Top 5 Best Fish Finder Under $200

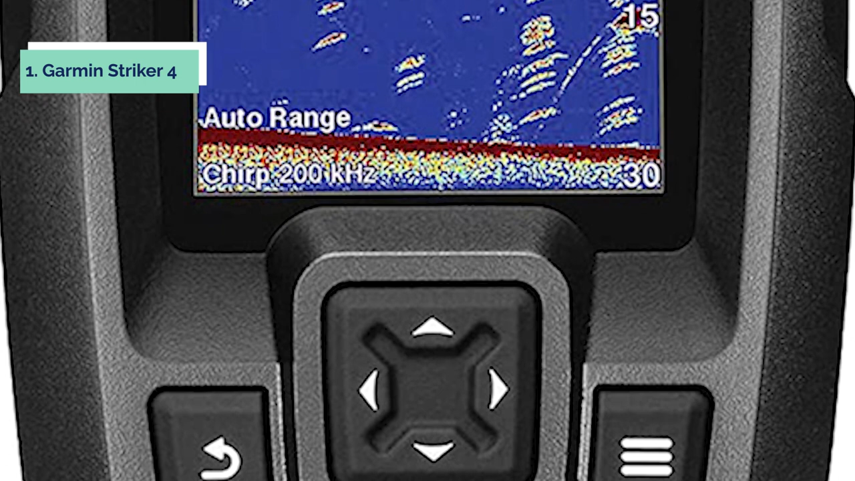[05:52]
provides accurate information about the structure of the bottom and fish targets designed to be easy to
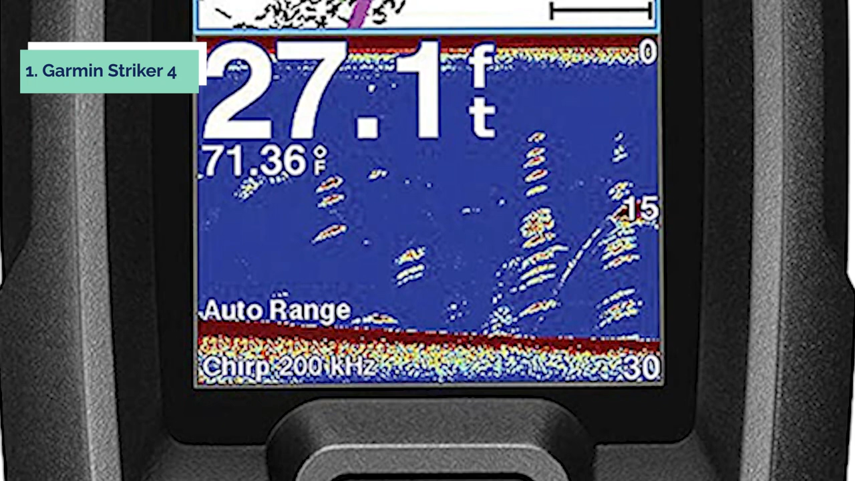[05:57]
On screen: depth 27.1 ft, water 71.36°F
use this device features a dedicated keypad interface
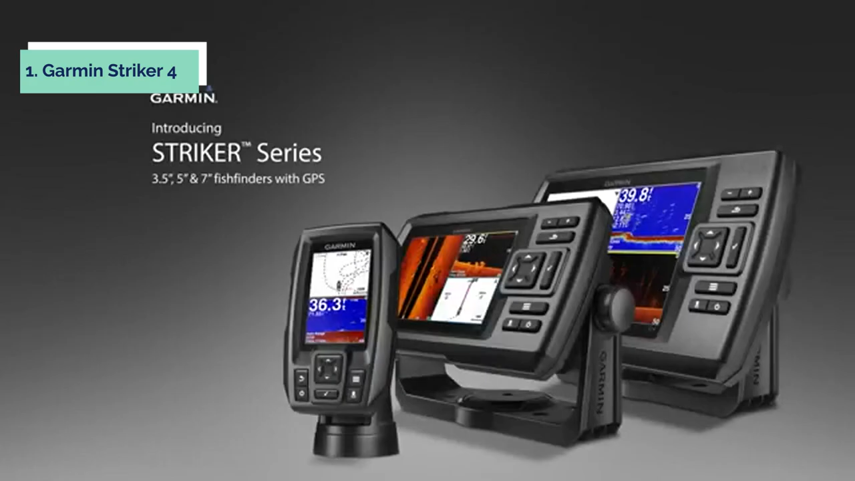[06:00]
for quick access to all its features
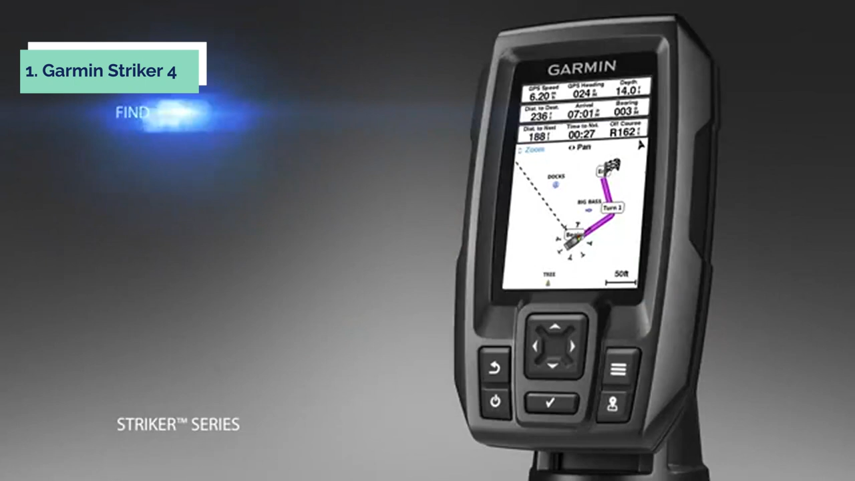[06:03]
the screen size can be chosen from three different sizes depending on your needs and preferences the device is suitable for fresh or salt water use and weighs just 2.4
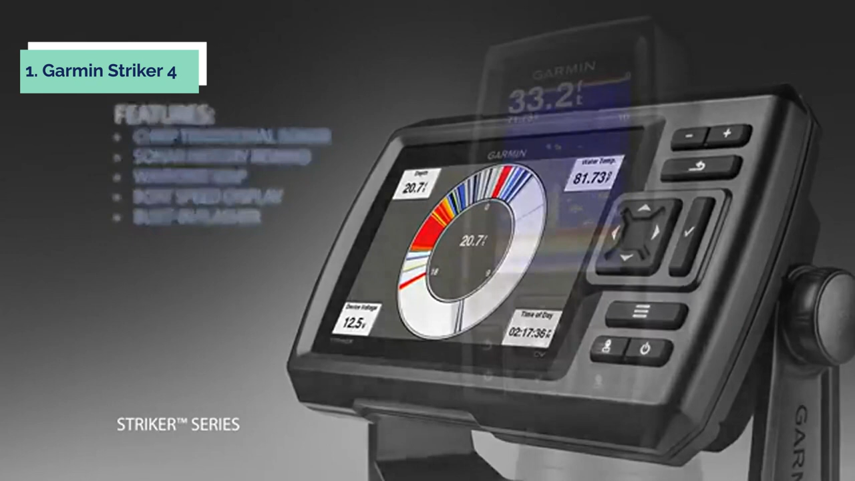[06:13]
pounds the striker 4 has all the characteristics of an advanced fish finder but it's very easy to use with its dedicated keypad interface the display shows only the
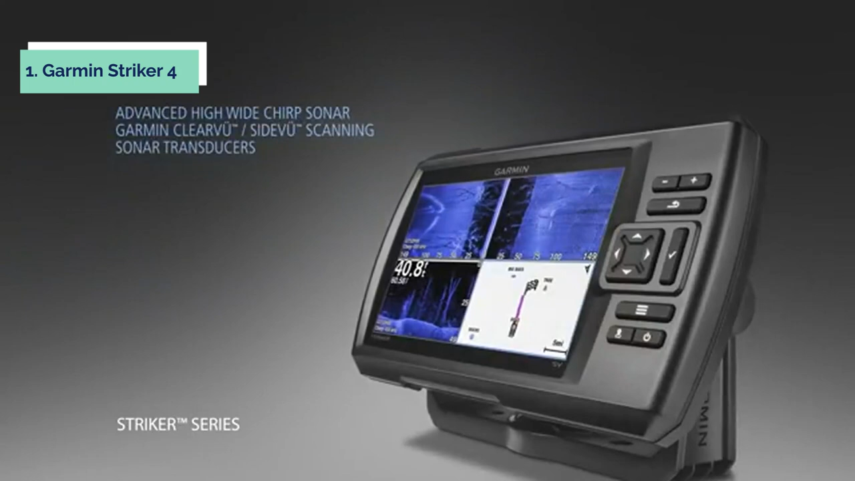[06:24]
features you want to access that
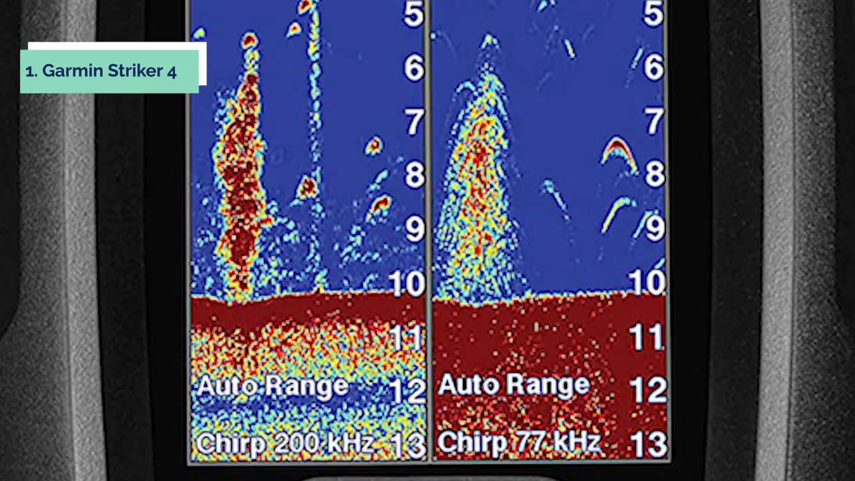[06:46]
you to decide where to cast your line this model is powered by an
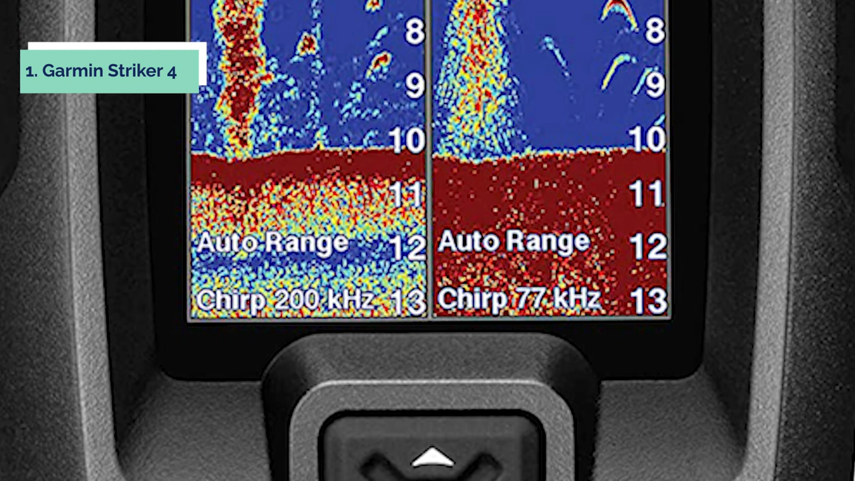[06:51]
impressive 1k w power supply that ensures accurate bottom tracking even at high speeds